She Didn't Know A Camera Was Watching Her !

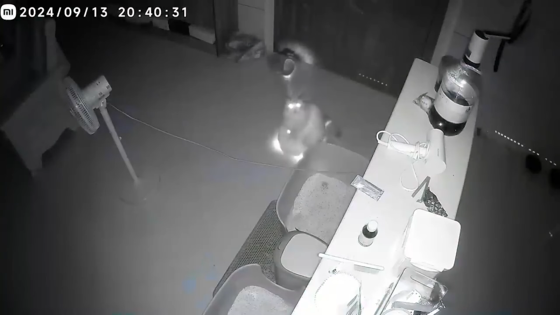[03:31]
This cat was like, I don't want to get in the way of your cleaning routine. So might as well sit on the robot and take a little ride.
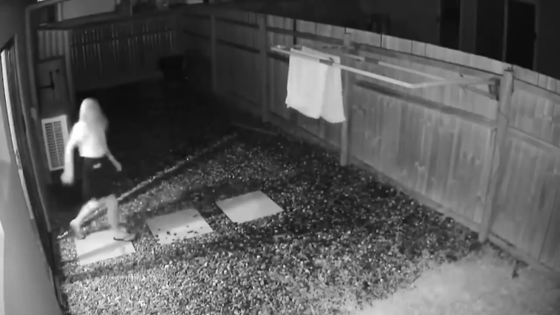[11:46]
if you enjoy horror films you're going to enjoy this clip just watch the fence behind the tower wall